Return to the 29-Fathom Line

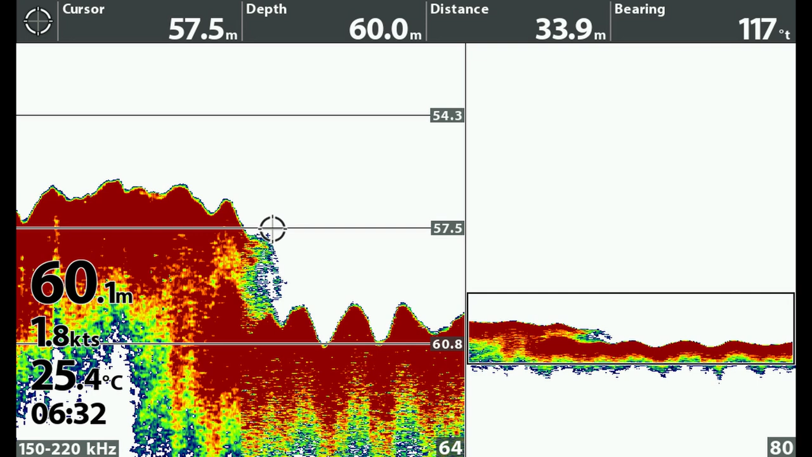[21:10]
On screen: water 25.4°C, speed 1.8 kn
As you can see, there's some fish hanging off the edge of the ledge there. So I spot-locked directly over the ledge, and that's where we caught them. I put it in the previous video, but I'll repeat it here.